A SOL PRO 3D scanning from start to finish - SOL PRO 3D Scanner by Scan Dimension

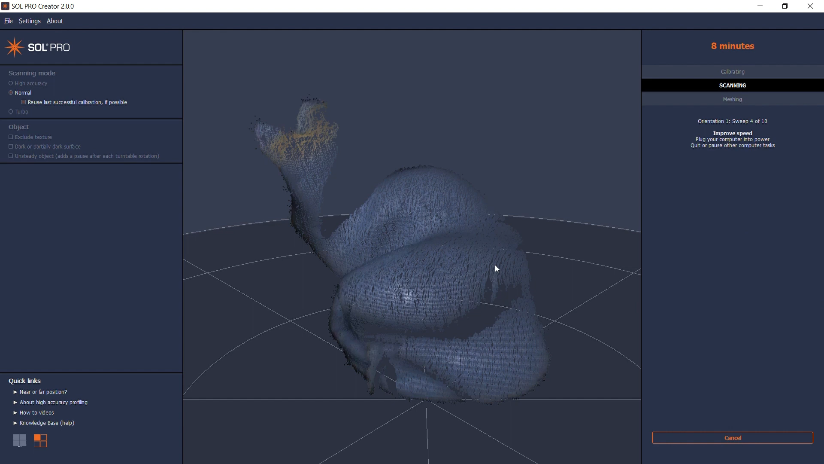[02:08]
After a few sweeps the software switches from live video to showing the continuous building of the point cloud as more and more information is processed.
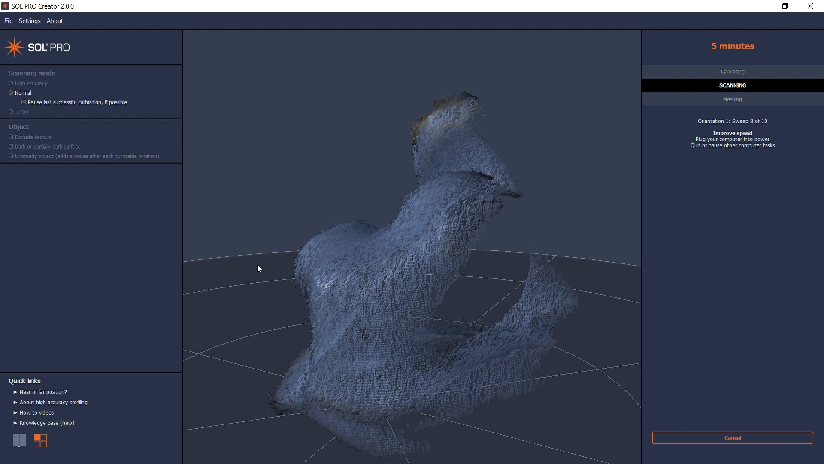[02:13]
For a scanning to result in a full 360 degrees 3D model the entire object's surface needs to be exposed to the camera and laser at least once.
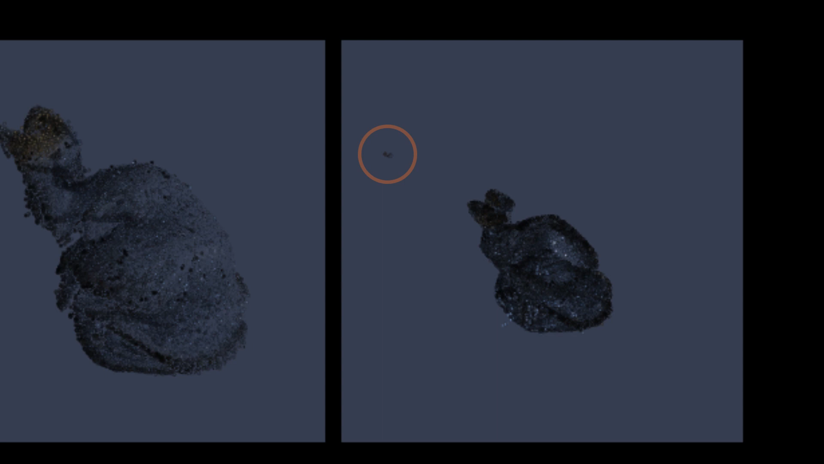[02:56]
But as long as the alignment is correct I can safely start meshing.
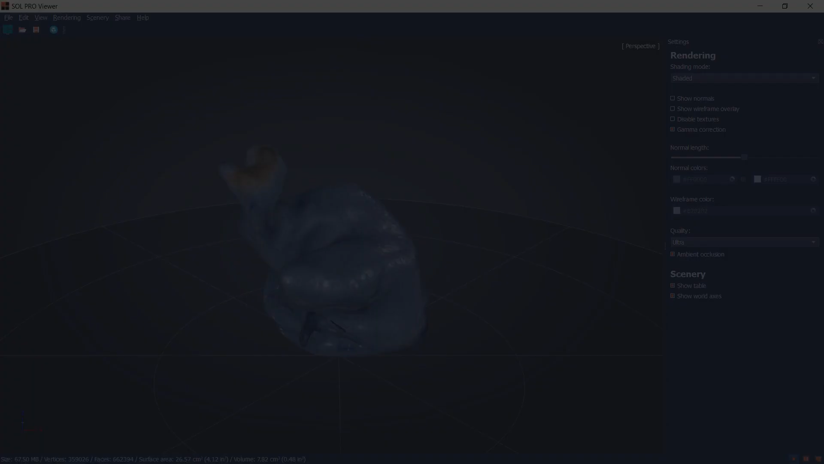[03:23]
The 3D model now automatically opens in Sol Pro Viewer where you can inspect it in different renderings such as shaded or faceted texture,